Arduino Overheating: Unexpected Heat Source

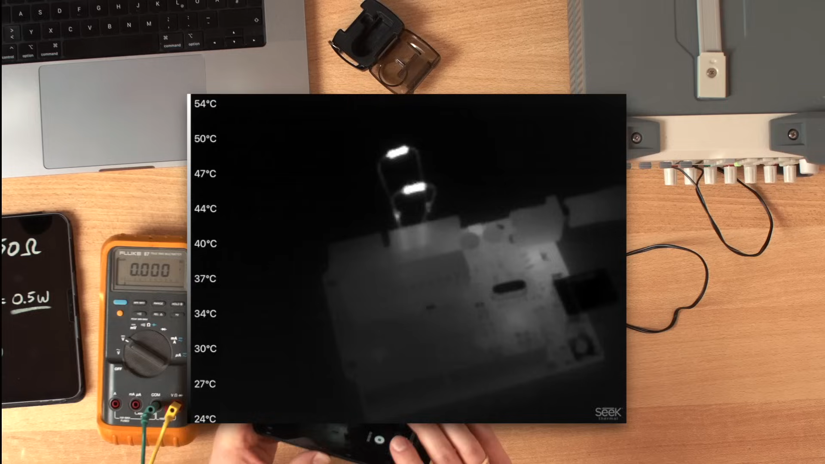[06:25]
You see that the resistors are now the brightest spot.
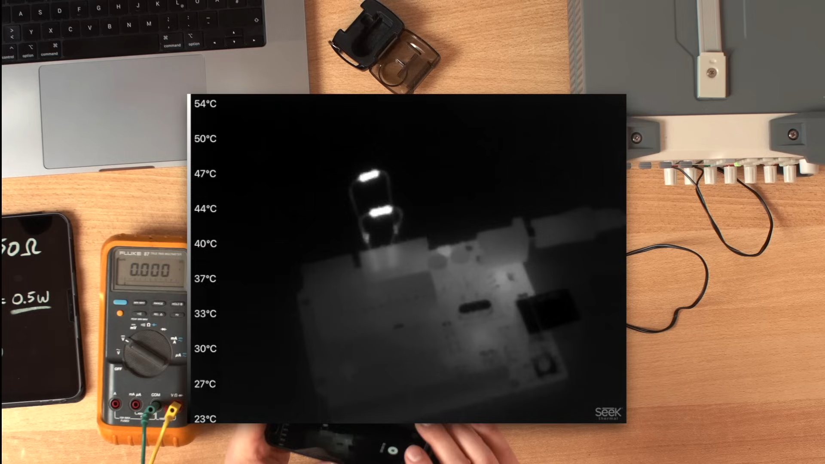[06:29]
There is almost no energy wasted in the LDO right now.
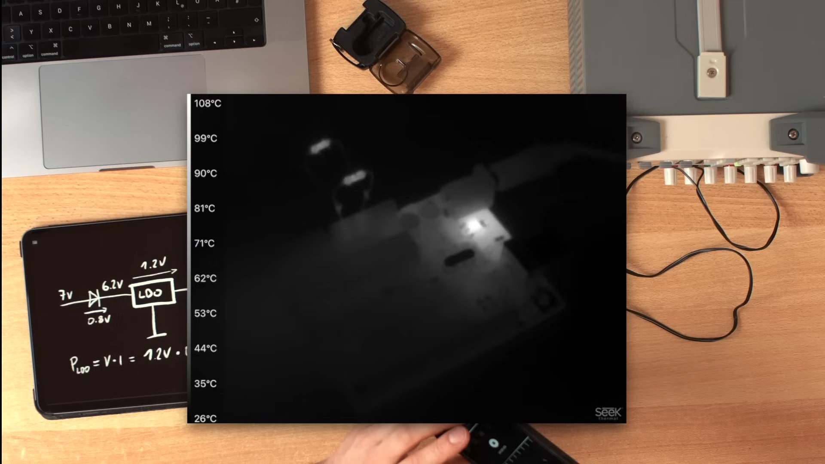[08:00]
On screen: scale top 108°C, scale bottom 26°C
So now the brightest spot is the LDO. And we're going way beyond 100 degrees Celsius.
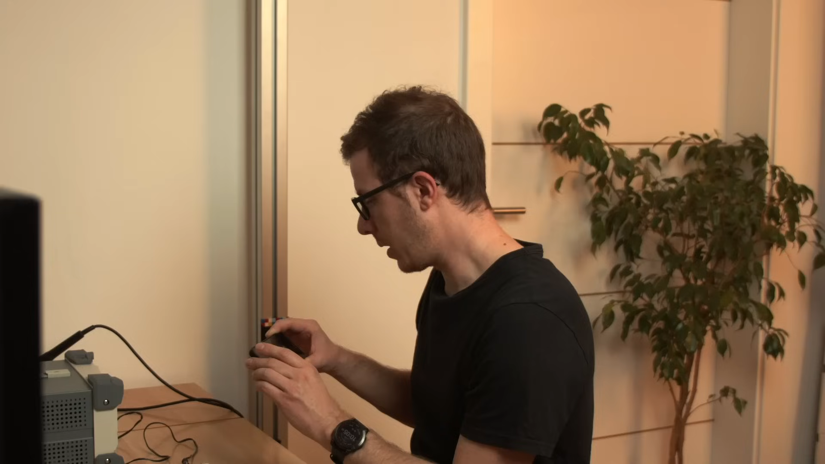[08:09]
So this is something that you don't want typically on your Arduino board.
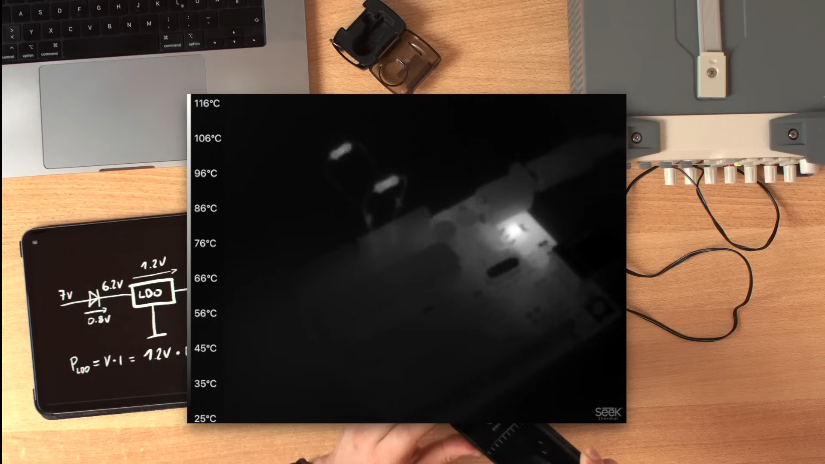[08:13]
On screen: scale top 116°C, scale bottom 25°C
And you see how cool the resistors get in comparison now. So let's compare it to Arduino Uno R4.
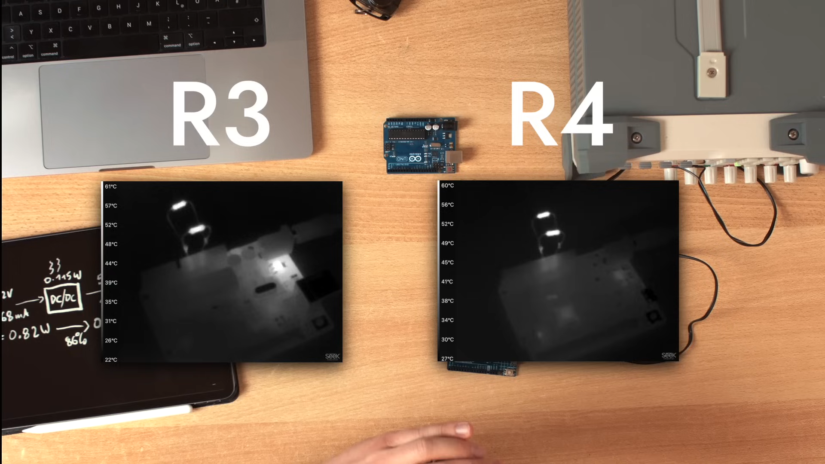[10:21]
Just as a reminder, this is what R3 looks like. And if we increase the voltage to 20, the DC-DC converter gets a little bit warm.
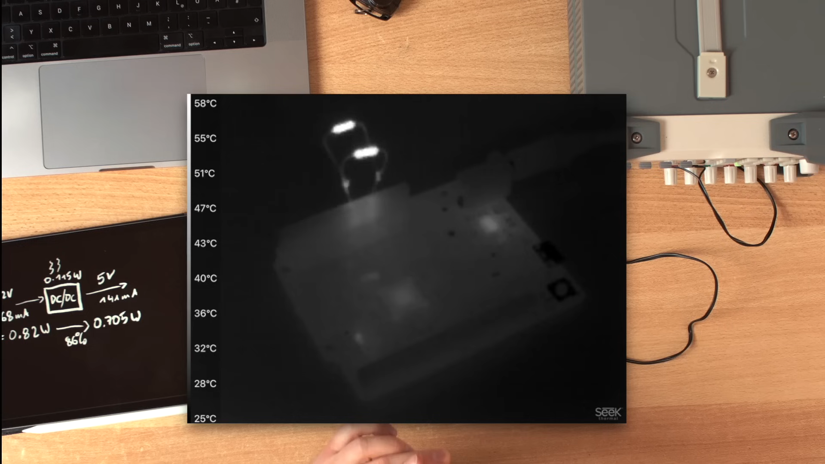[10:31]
On screen: scale top 58°C, scale bottom 25°C
But far away from 111 degrees. You know what else makes use of these powerful DC-DC converters?